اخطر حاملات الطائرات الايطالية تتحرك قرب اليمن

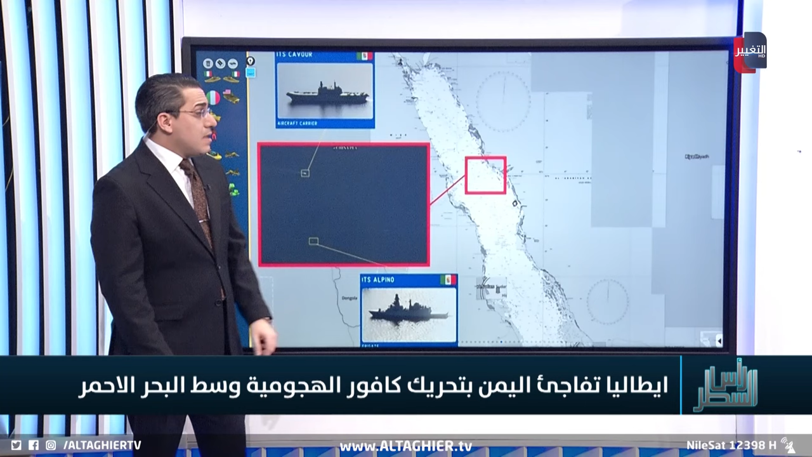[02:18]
هي التي أوضحت بأن هذه السفينة وحاملة الطائرات الإيطالية موجودة هنا وسط البحر
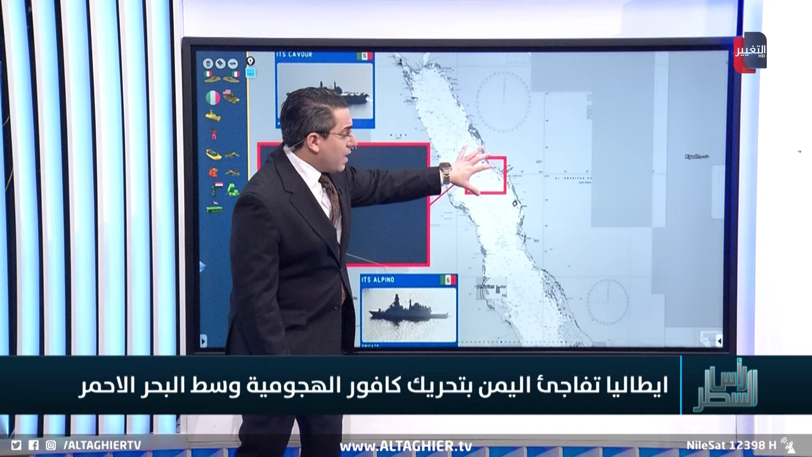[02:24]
الأحمر وبشكل أدق بالقرب من جدة لاحظ هذه هي جدة في المملكة العربية